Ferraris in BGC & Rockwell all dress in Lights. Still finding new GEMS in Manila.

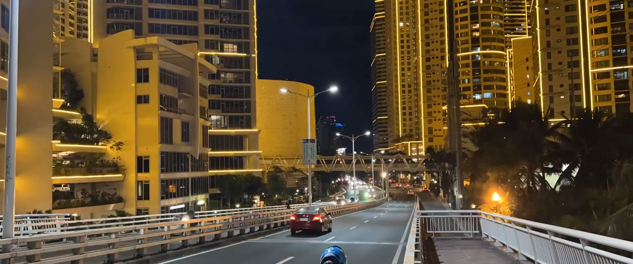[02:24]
so we had to check out Rockwell this is mainly residential buildings decked out in the these lights and they're really cool for Instagram they do have the power plant mall right in the middle with nice restaurants and shops but they're really using much to do here besides walking around the mall and spending more money